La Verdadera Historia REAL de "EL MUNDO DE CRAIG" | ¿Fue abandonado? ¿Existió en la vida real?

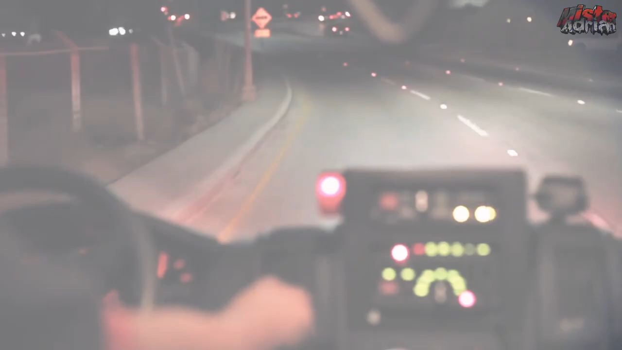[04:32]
La ambulancia llegó lo más rápido que pudo al lugar,